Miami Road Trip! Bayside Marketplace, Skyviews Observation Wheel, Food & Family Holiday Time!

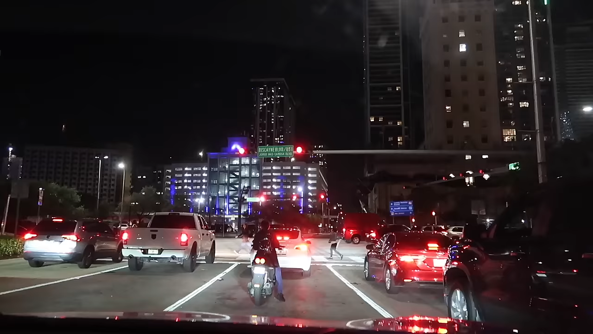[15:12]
And here we're crossing the beautiful Biscayne Boulevard. a lot of iconic stops along the way. We're gonna head to our hotel, which is a little closer to kind of family visits.
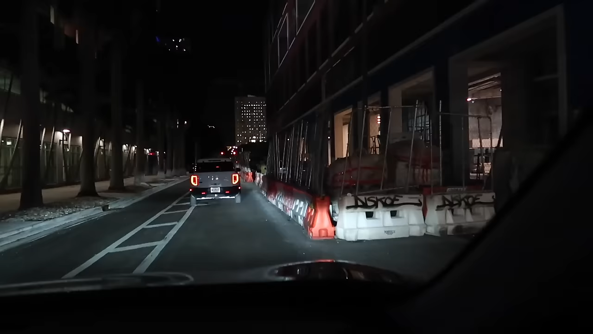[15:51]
There's a lot of construction, so the roads are a little off, but no worries. We're gonna make a right at this next, at First Avenue up ahead.
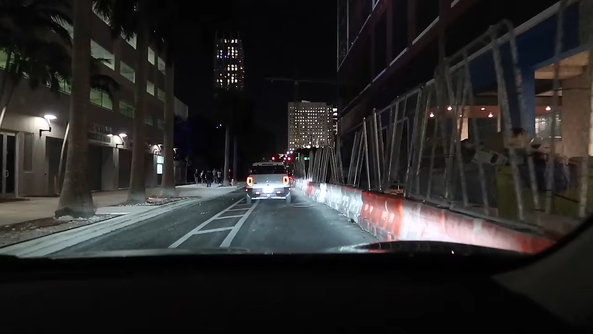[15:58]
More people going to the Heat game. Turn right onto Northeast. Let's go Heat. That's what they say. Where I grew up, uh-huh, in our town, uh-huh, they had one tall building.
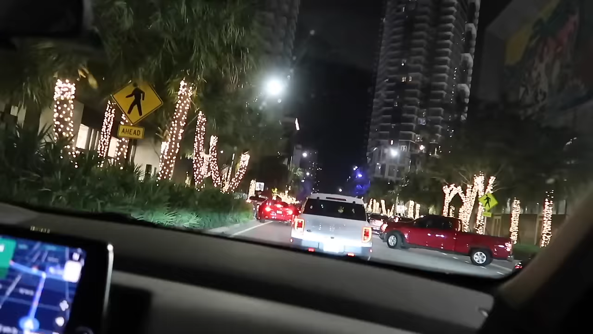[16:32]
Lanes don't really matter, right? No, they don't. Whichever one you get in.
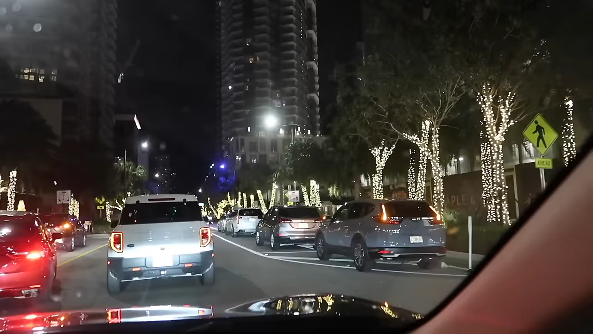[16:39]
Nice work if you can get it. Preferably one. Two. Probably. If you can get two lanes, yeah. Grab two lanes. No biggie. Whoa, a lot of construction going on.
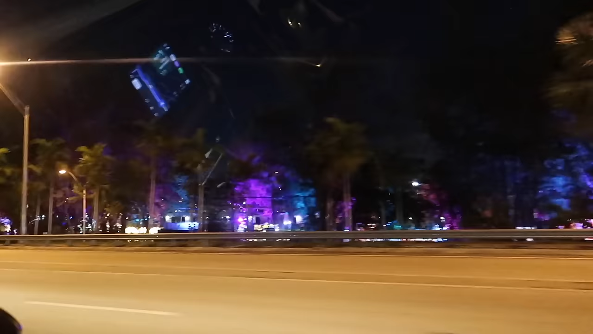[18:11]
Definitely, I can already tell it's not as many lights as Santa's Enchanted Forest, because all these trees would have been lit up. But it does still look Keep pretty cool. Keep right at the fork to continue on Florida 826 South. That looks like quite a lot.